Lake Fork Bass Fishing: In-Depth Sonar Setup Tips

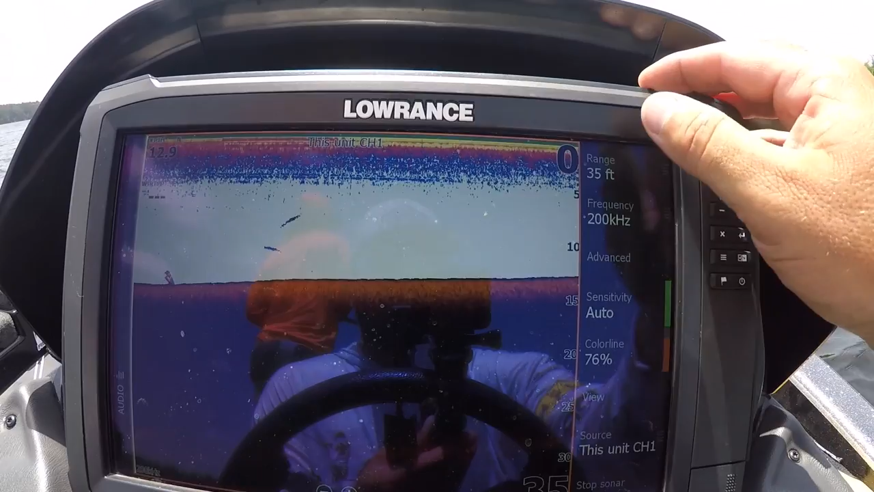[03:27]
A lot of people will use auto. I use auto for a long time.
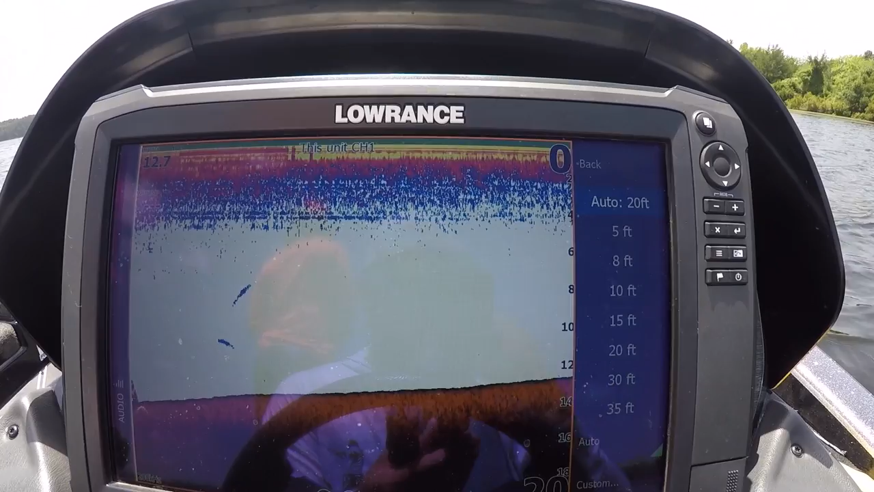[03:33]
I've since stopped using auto thanks to my good buddy Captain Ron who taught me a little trick with my down scan and my sonar. I go off of auto and I select a certain depth.
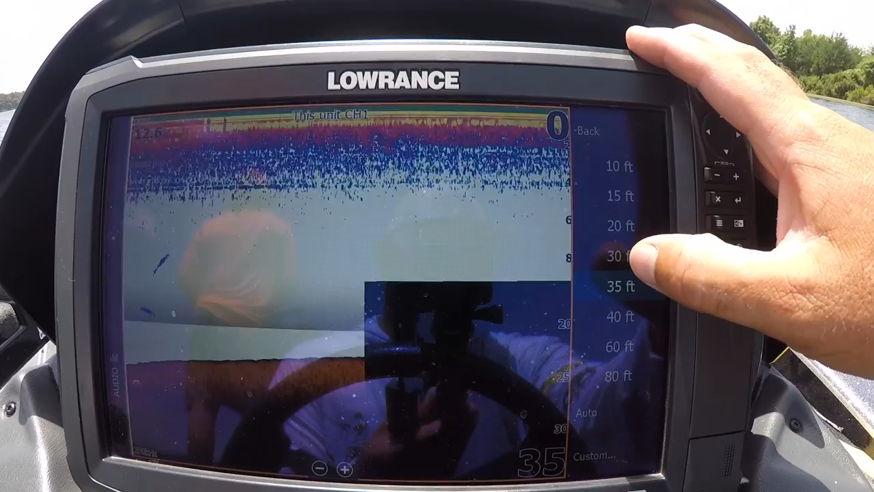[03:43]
Now on Lake Fork, in most of the lakes that I fish offshore in the summertime, we're fishing anywhere from 20 to 25 foot of water, maybe a little deeper than that, but very very rarely will we fish deeper than 30 foot of water. So I like to select 35 foot of water because anything that's below that I really don't need to see.
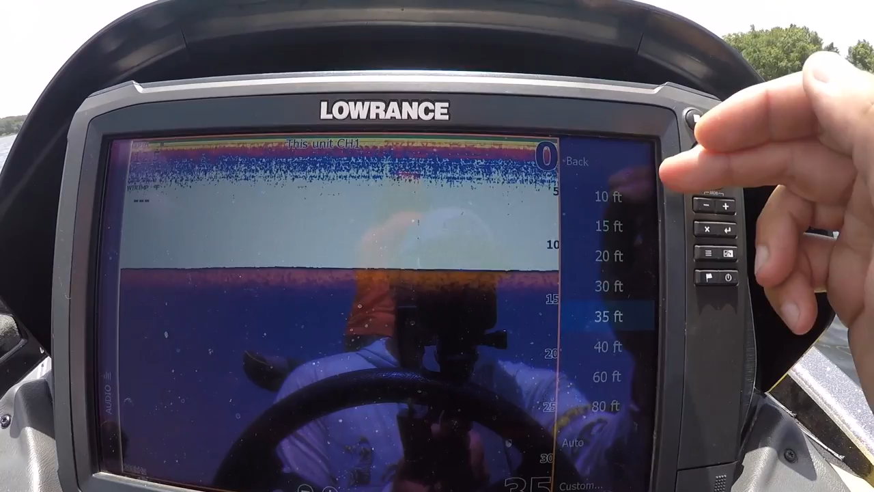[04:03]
So I'll actually, I've got a custom depth and you can see it comes in kind of 10 foot increments here, but if you want, if you look down here in the bottom you'll see custom. So if you, let's say you got 30 foot and 40 foot which were the two options I had,
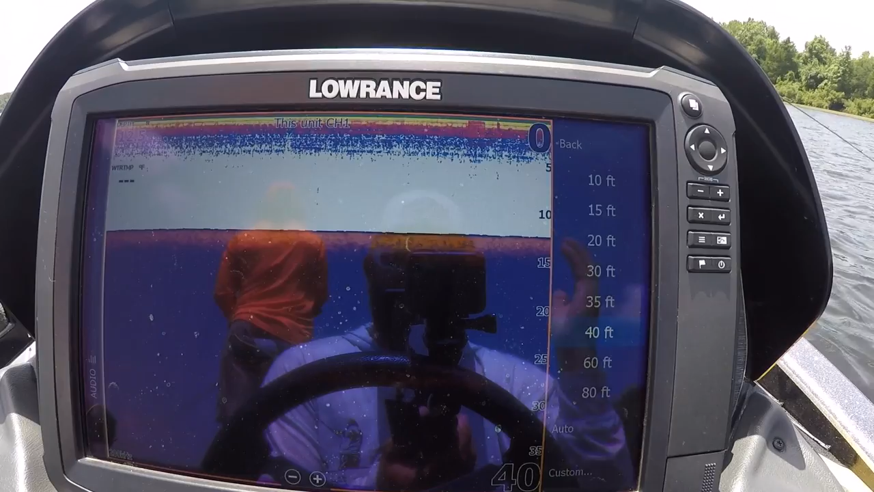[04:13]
well I wanted 35 because I want to be able to see 20 to 25 and see a good section of bottom at the bottom of my map.
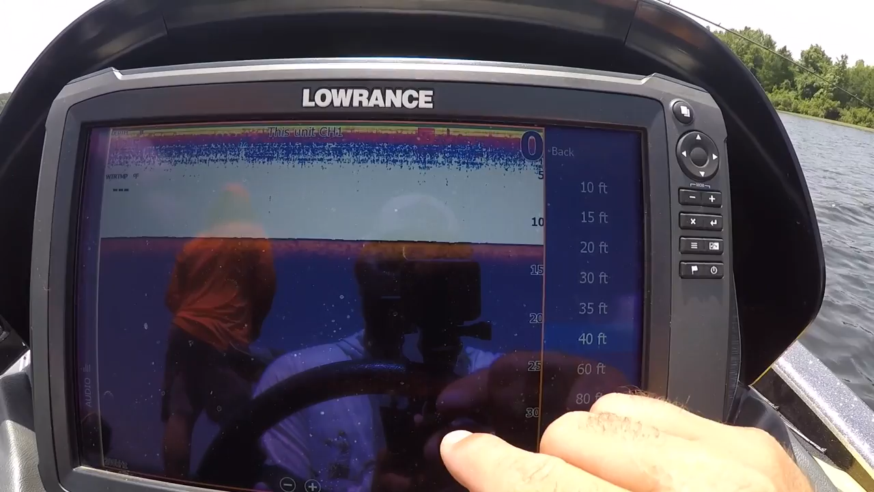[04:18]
So I went in here to custom and you can enter any number you want.
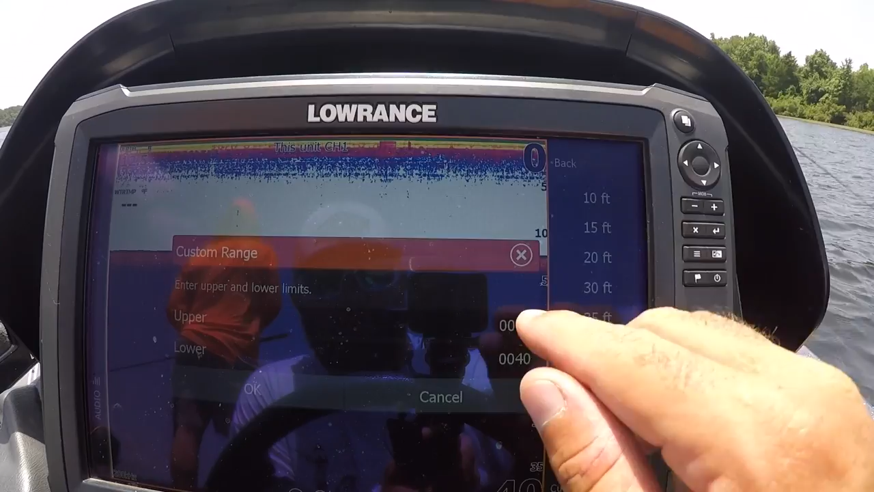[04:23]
So upper range, you can knock off part of the top where you zoom in on it.
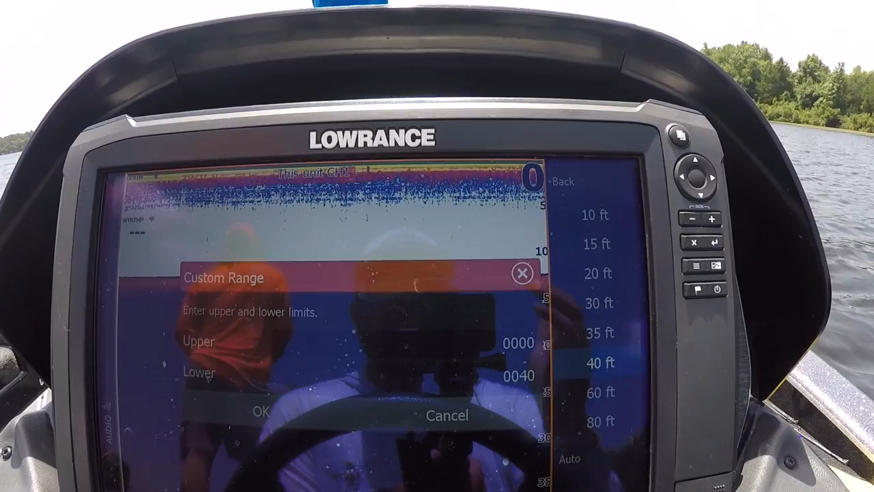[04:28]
So let's say I'm fishing from 20 to 25 foot of water. So if I really want to get a tight shot between 20 and 25,
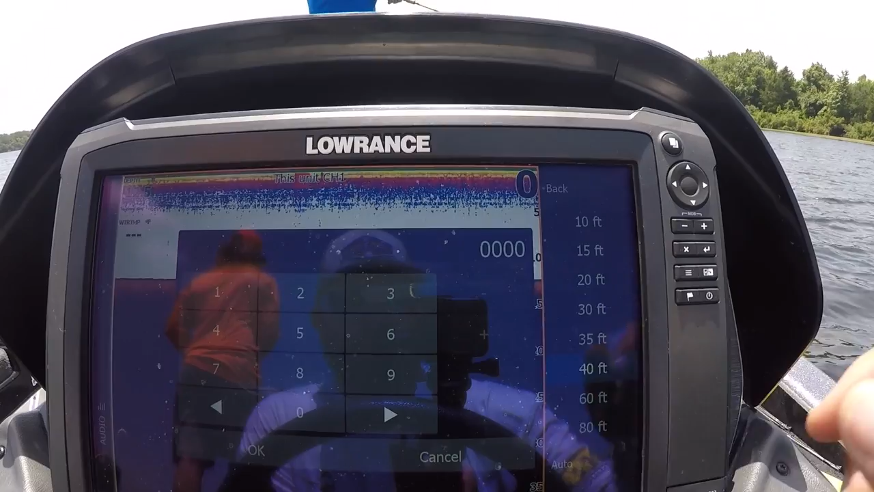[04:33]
I can punch in 0015 okay on my upper range.
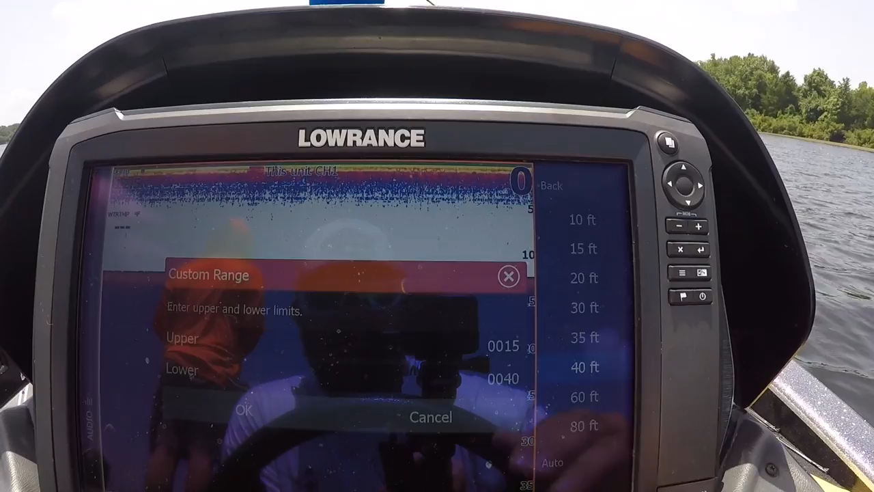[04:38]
Then I can go down here and punch in 0030 on my lower range.
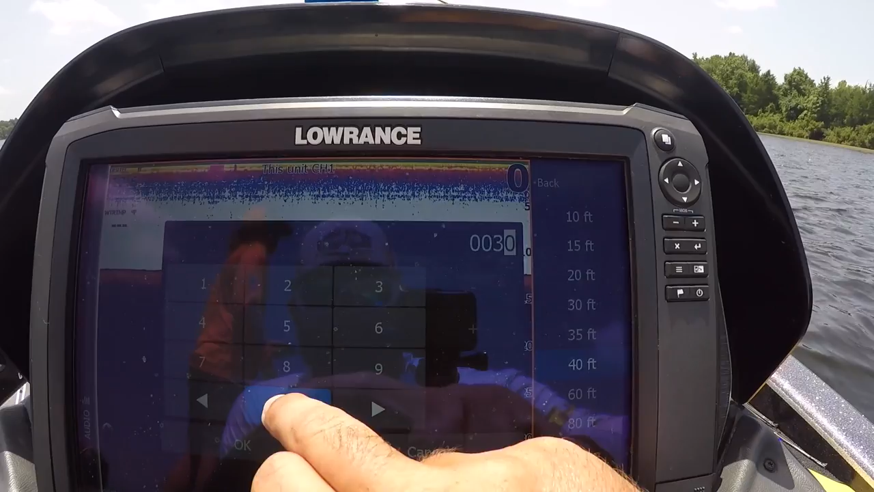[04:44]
Now what that's going to do, doesn't do is it shows anything but dirt, but as you can see I'm only seeing from 15 to 30.
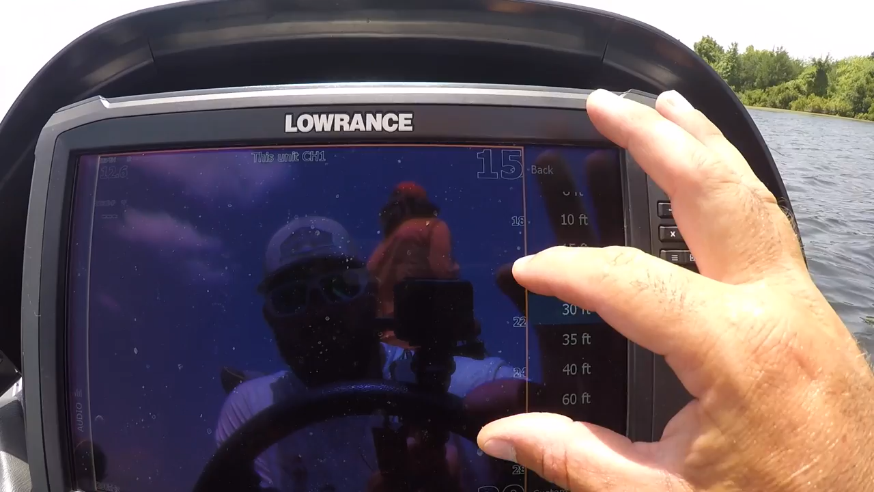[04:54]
Well if I'm fishing from 20 to 25, this is going to be my key zone and I'm going to get a better, more zoomed in, more detailed look. But the one thing that is important to me is I want to keep this at a constant range.
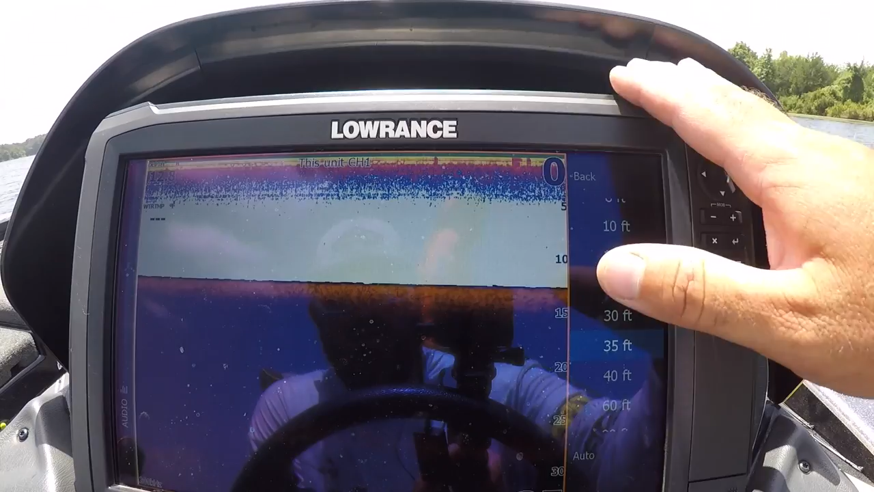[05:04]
That way the arcs, the fish that I see like you're going to see here in a second, those arcs always stay the same size. Whether I see them in 15 foot of water or I see them in 25 foot of water, they will remain the same size. It allows me to train myself and teach myself how to judge the size of fish more efficiently.
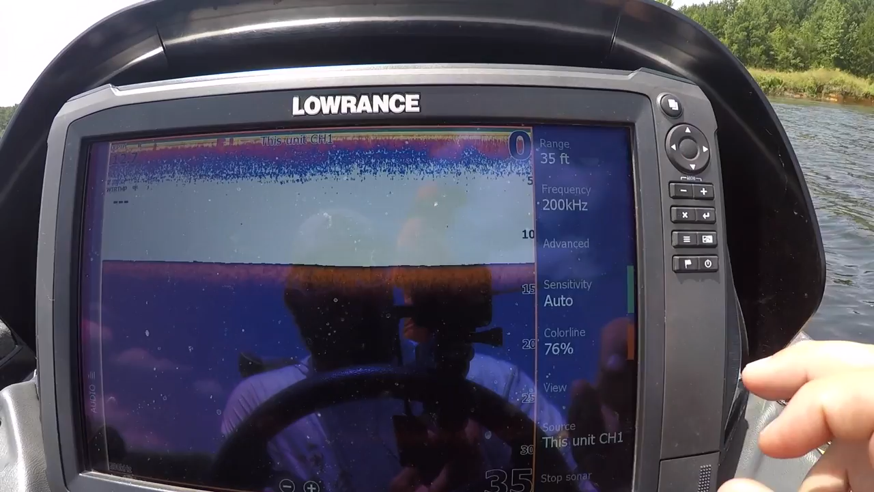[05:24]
That's how we do depth range. Hertz, 200 hertz is going to get you through all bass fishing needs. You really don't need to use any other settings. If you're fishing super deep, if you're doing some, if you're watching this video and you're fishing up north and you're fishing halibut or something crazy, 83 hertz will work better for extreme deep situations. I don't know when you'd be fishing for bass in 100 foot of water, but if you are you're going to want to go to 83 hertz.
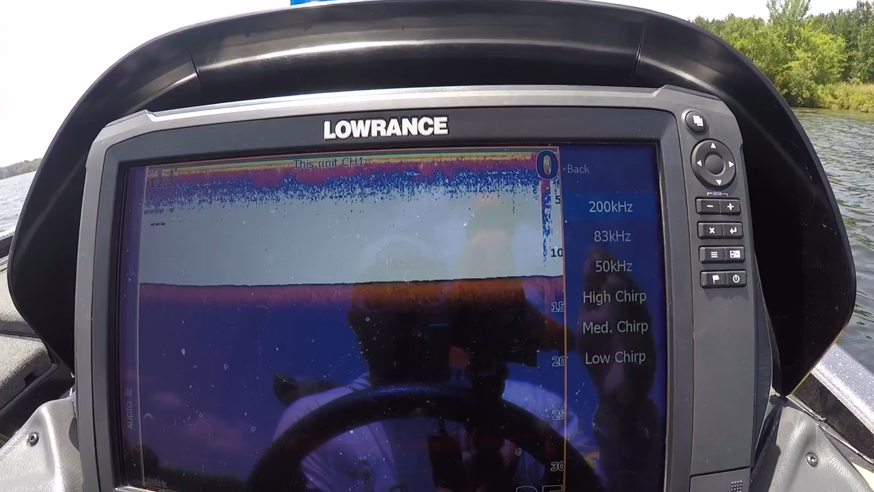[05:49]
200 hertz is going to work better for all bass fishing situations. All right, let's go in here to advanced. In advanced, noise rejection and surface clarity. So let's talk about that for a second. You can turn these off and it will give you more information. It'll also give you more junk. One of the beautiful things about these units is they're very efficient, very effective. As you can see, if we were in a lot of current right now, you'd be getting a lot of disturbance in the graph.
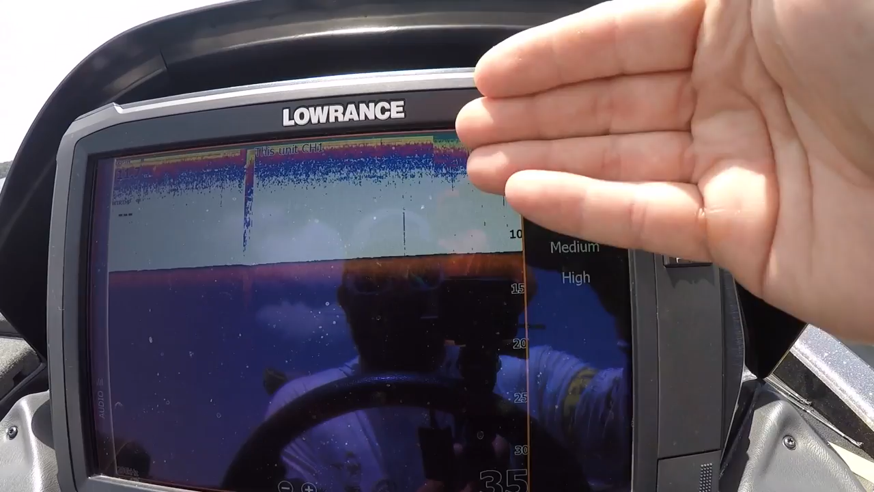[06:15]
You can see up here at the top the difference when I turned the surface clarity off.
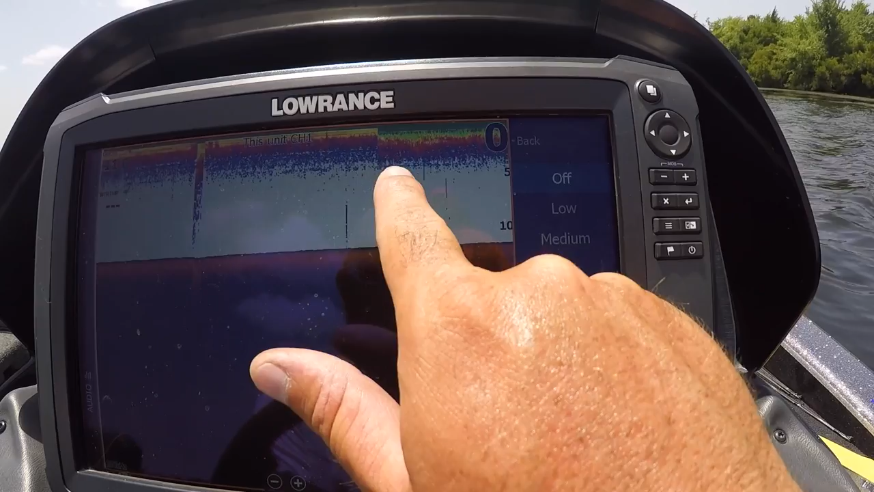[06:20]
You can see what a difference it made in all the junk. Now, I've heard it said that you want this turned off to see things at the top, in the top few feet, but please tell me how I can see a ball of bait in all that junk right there. You can't. Actually having that on low will actually help you see things near the surface.